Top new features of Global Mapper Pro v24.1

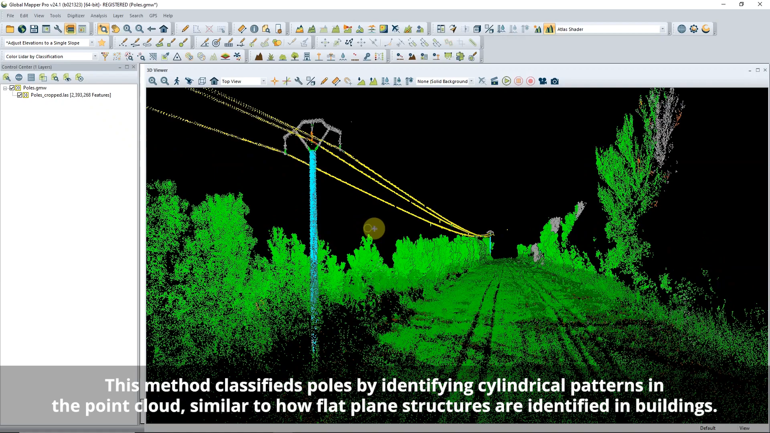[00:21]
power poles can automatically be detected and classified along with building and vegetation points.